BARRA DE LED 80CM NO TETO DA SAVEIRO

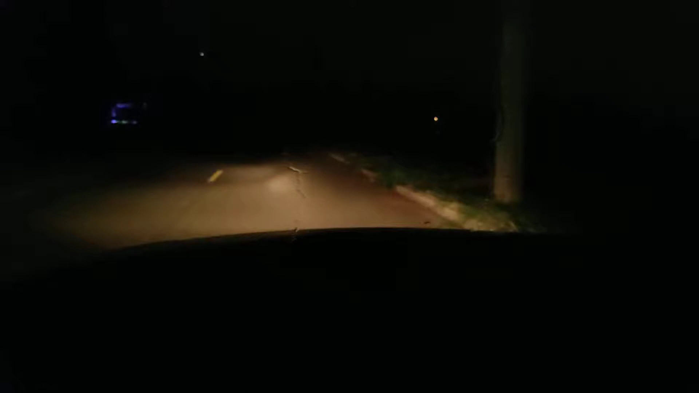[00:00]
Fala moçada, beleza? Aqui é o Padilha, tudo bem com vocês? Moçada, vídeo curtinho, tô indo buscar um espetinho aqui perto de casa e eu vou mostrar pra vocês aqui a funcionalidade da barra de LED,
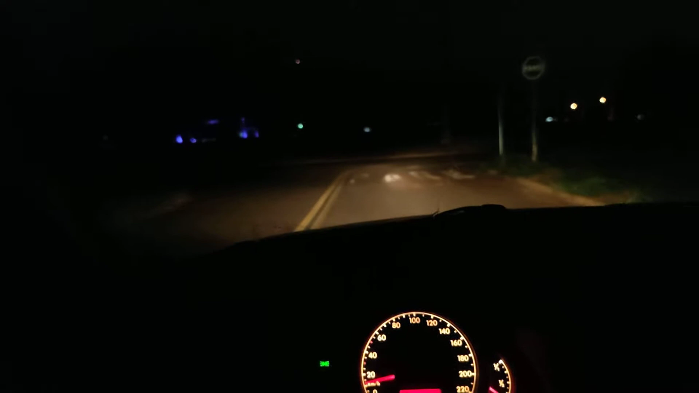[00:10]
cara a barra de LED, pra quem tá ligado aí, a barra de LED da Saveiro tá em cima do teto então eu vou ligar aqui pra vocês verem mais ou menos aí qual que é a diferença utilizando a barra de LED ou sem, vamos lá, aqui tá desligada, aqui ela tá ligada o problema daqui é que o celular ele corrige a luminosidade então ó, vou parar aqui ó, o celular, ele corrige muita luminosidade então ligando ou não, na hora que ela liga o celular perde um pouquinho o foco peraí, deixa eu tentar focar ali na frente